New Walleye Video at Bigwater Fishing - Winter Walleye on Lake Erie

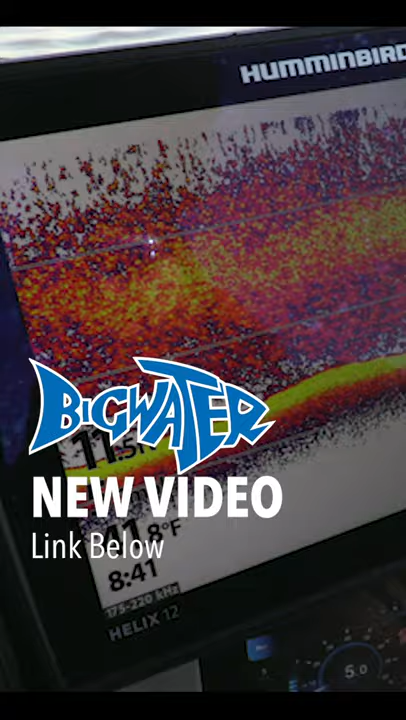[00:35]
If you look here, it says we're in 12 feet of water, but we're actually in probably about 28. But the bait fish is so thick that the signal can't even go all the way to the bottom.